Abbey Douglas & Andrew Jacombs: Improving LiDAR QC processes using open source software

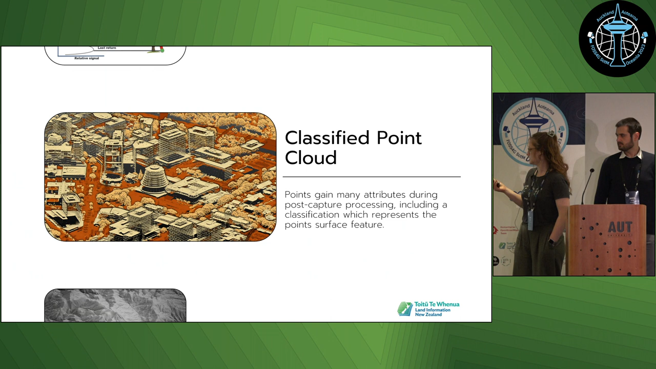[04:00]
So for example, classification, which makes the point represent the surface feature. So you can see that in the image, where the buildings are cream, the ground is orange, and the vegetation is yellow. So we published two raster products that are derived from the point clouds.